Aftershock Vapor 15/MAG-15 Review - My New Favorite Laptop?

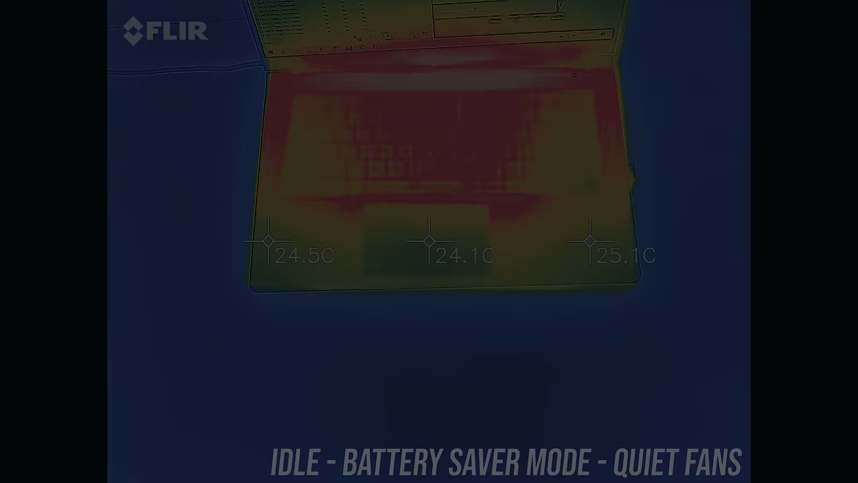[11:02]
As for the external temperatures where you'll actually be putting your hands, at idle it was in the mid 30s in the center, no issues here.
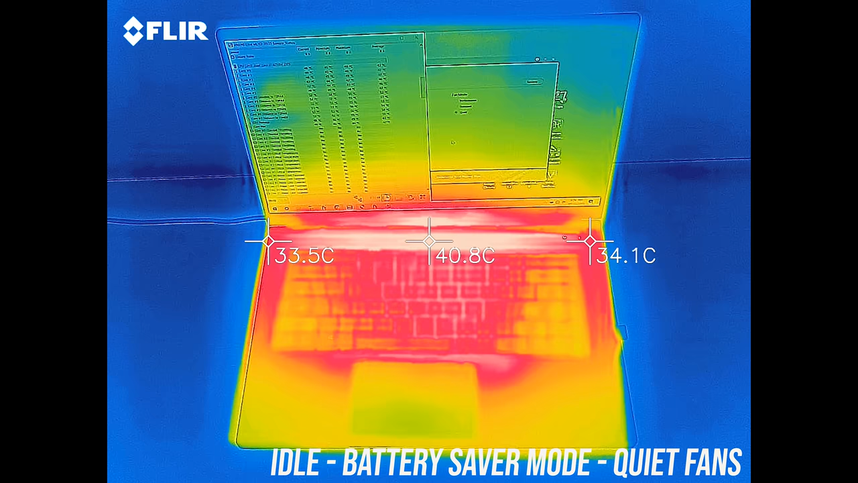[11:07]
With the stress tests running in the battery saver mode it's only getting a few degrees warmer.
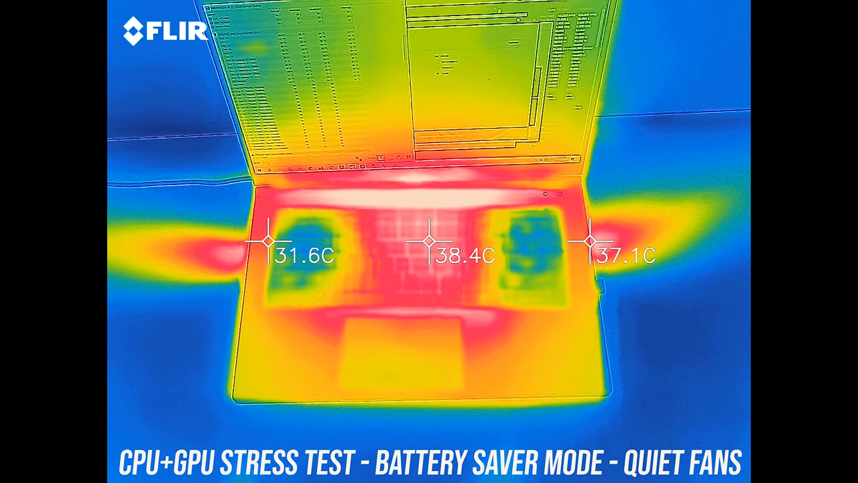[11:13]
As we saw earlier the power limits in this mode are still very low. Stepping up to balanced mode got a little warmer, mid 40s in the center and up to 50 right up the back in the middle where it was now starting to get hot, granted you don't really need to touch there.
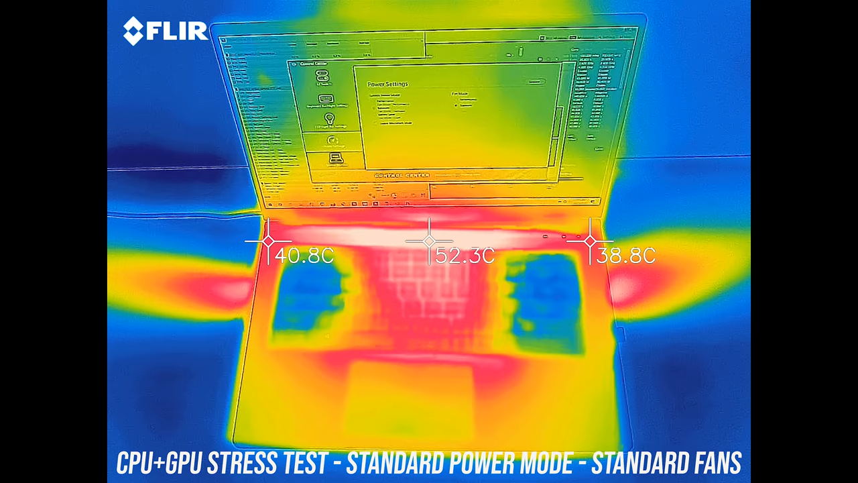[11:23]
With performance mode enabled it's actually a little cooler now while also performing better, as the fan speed increases, as you'll hear next.